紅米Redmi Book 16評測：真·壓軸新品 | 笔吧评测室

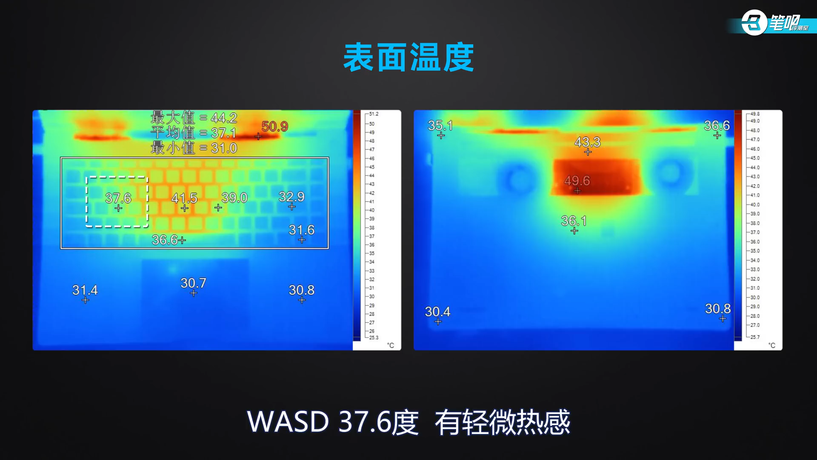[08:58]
6度 有轻微热感考虑到风扇转速较低那这个温度总体表现还可以